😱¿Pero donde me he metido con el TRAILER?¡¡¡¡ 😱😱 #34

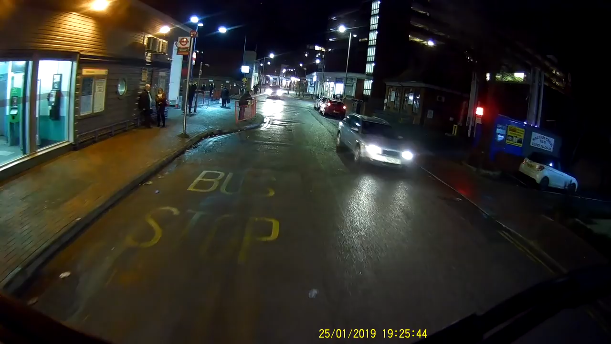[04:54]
Ahora queda, ¿no? Que no tengo salida. No tengo salida. Creo que con usted. Creo que he dado vuelta aquí en la estación de autobús. dinero. No puedo seguir para adelante, una calle para adelante. ¿Dónde está el autobús?